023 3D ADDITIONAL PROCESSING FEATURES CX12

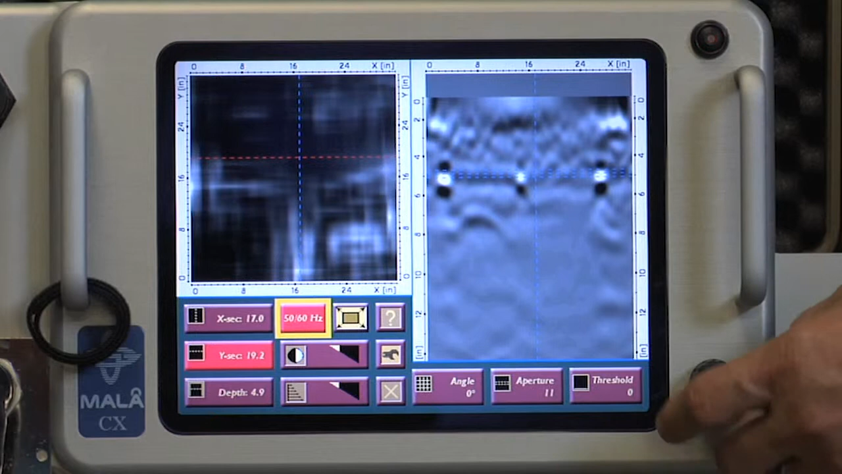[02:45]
To activate the EM data, simply select the EM button from the grid project screen. It may be necessary to increase the gain to bring out the EM signal data. Once all of the settings are optimized, select the full screen icon.
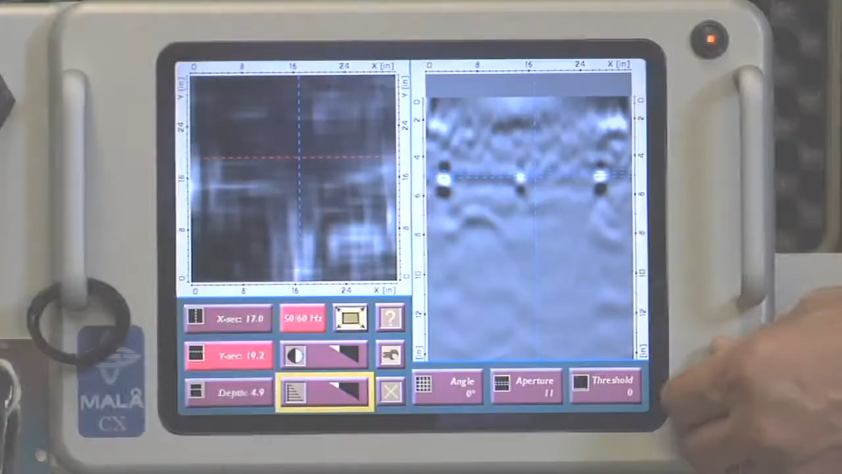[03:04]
In this menu, select the full screen option.
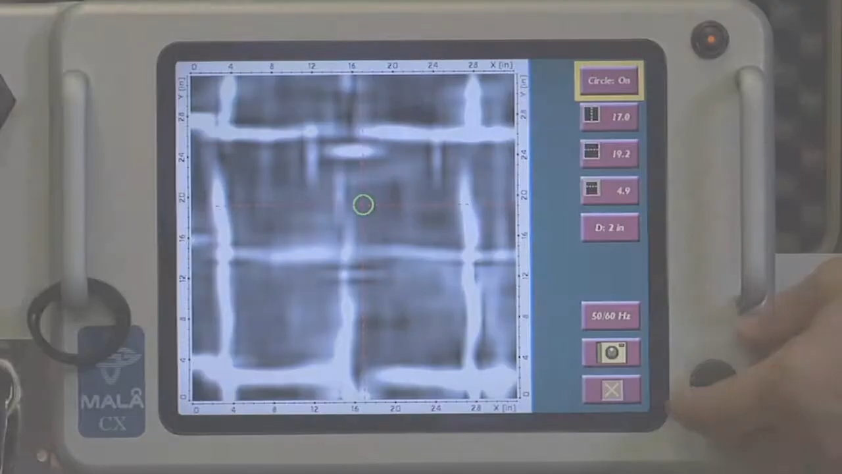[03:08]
Now use the X and Y icons to place a crosshair over an object or areas that are clear of any objects. Select the circle icon to place a virtual core hole over a location that may be desirable to core.
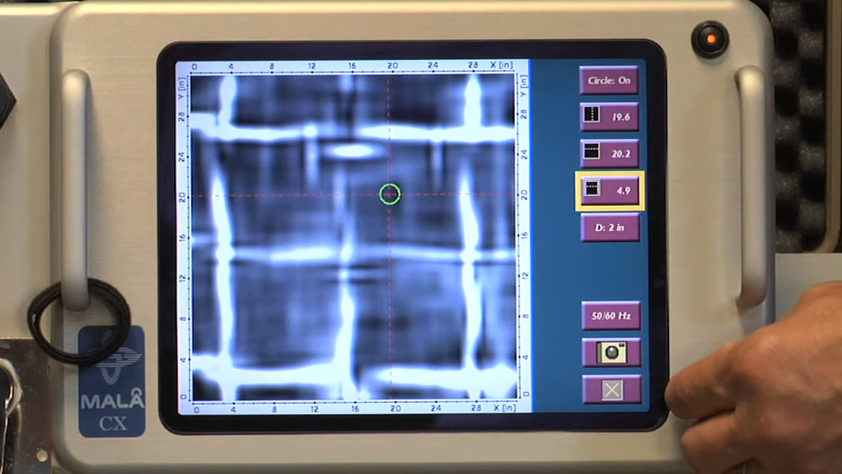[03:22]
Adjust the size of the drill locator to the size of the intended core to give an indication of what the actual core might intercept.
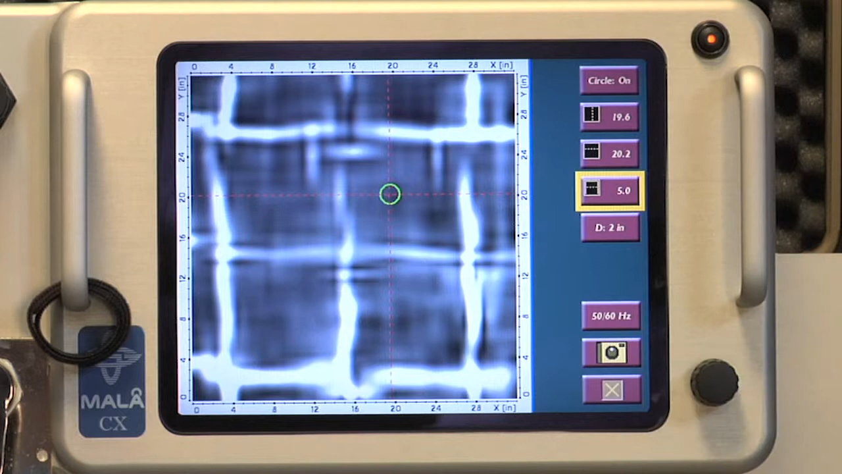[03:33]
Please note that the drill locator is an approximation, and is intended as a guide only, and that extreme caution while actually drilling is warranted.
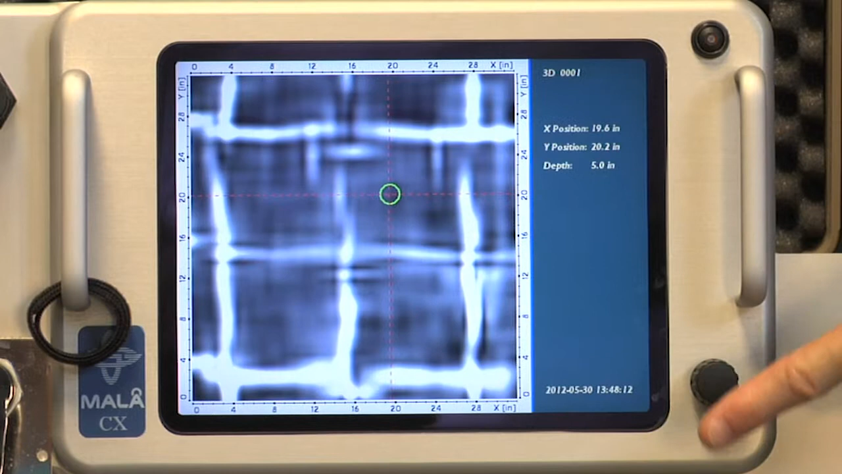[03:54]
Select the camera icon and snap a JPEG image of the 3D slice with the drill locator or any other portion of the image.
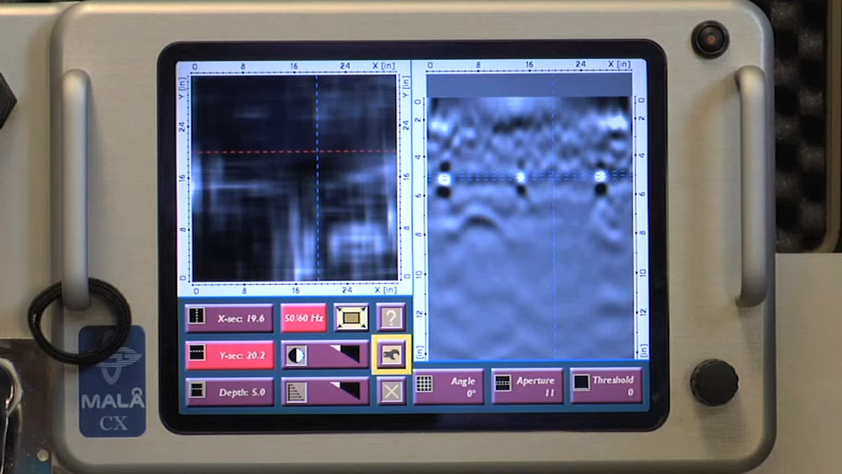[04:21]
To create a 3D slice movie, select the wrench icon from the grid project processing screen.
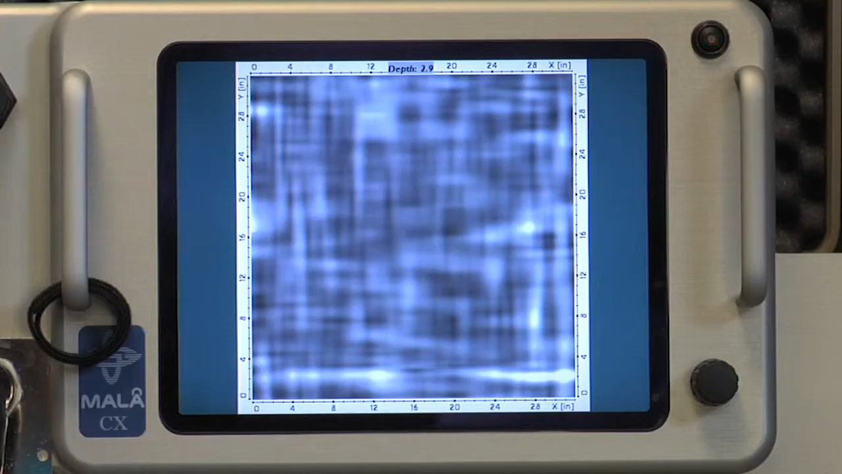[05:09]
The images will be stored under the file name listed under Last Saved Folder and will be accessible through the Work with Files icon on the main project screen.